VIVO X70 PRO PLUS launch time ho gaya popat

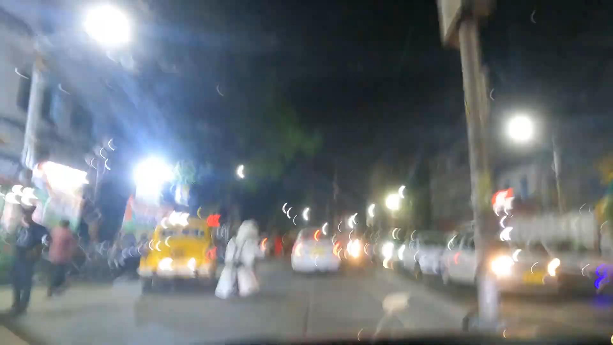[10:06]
गुए और ये हम लोग जाना रहे हैं ये
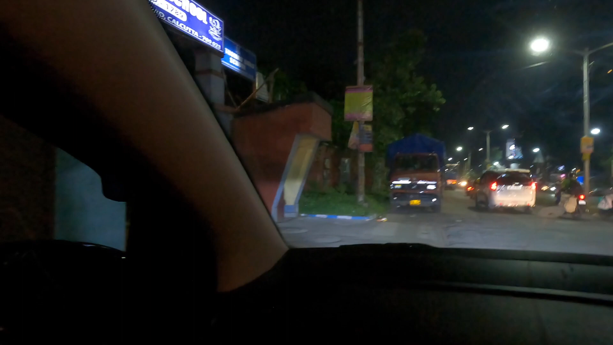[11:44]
इस सामने पार्किंग करते हुए है और हमारा जो काफे पड़ेगा वह सेंथ।
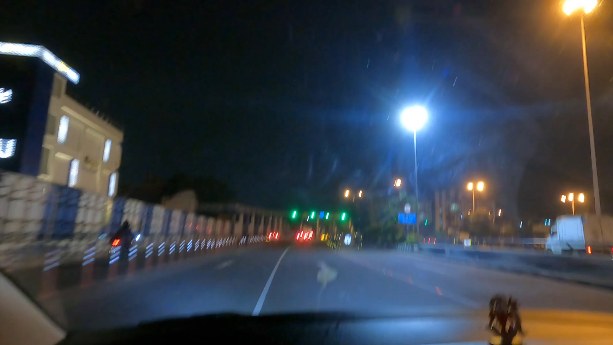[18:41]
यह मारे पूल्टक्स अब अब बन पर लग गया है कितना नमबर आएगा कि एक अधर से जाना चुछ है था उधर देखो खाली होगी आजल्दी
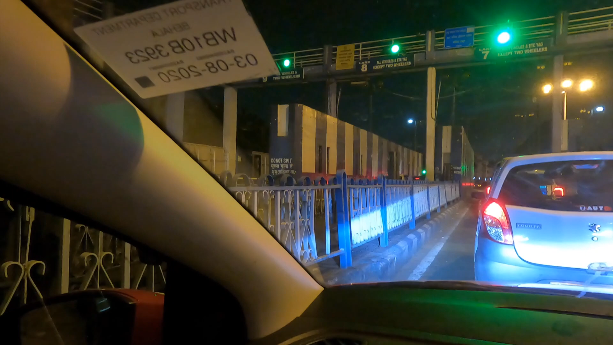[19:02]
होगी रहा है रहा हूँ हम एफ चाय डियर बढ़ जिस लेंड में है यह लेंड काफी जाम है यह
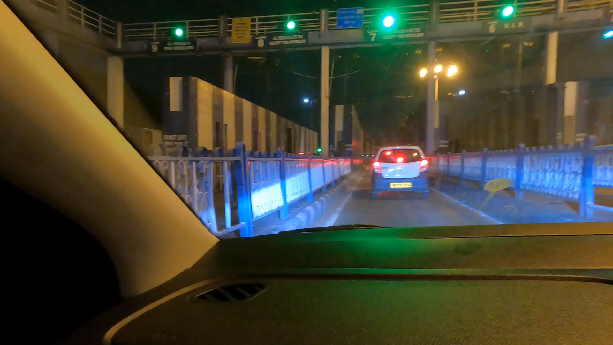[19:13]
जल्दी होगा यह अब कभ से लग यह लगिए लग्याद फिया के लग है यह कंड़िल्द मुजे तर्द लग